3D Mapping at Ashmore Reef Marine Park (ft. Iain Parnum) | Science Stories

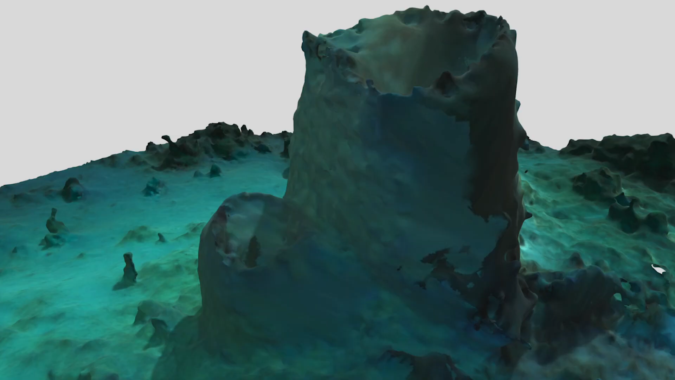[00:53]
What's really amazing is this series of hundreds of photos of the same area of the seafloor are magically put together to form this really powerful visualization of these coral reefs.